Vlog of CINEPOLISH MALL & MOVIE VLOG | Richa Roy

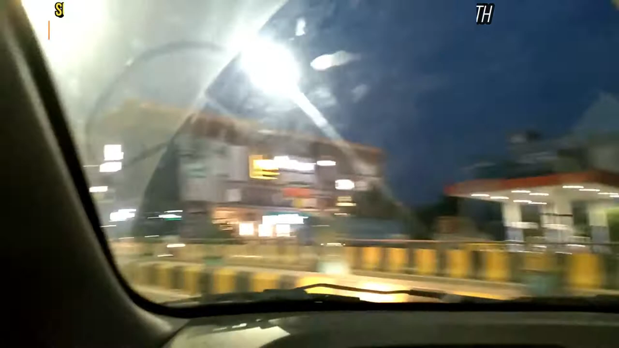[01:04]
देखिए, एक ये बिग बाजार है, छोटा सा है, ये सिंगापुर मॉल है। ये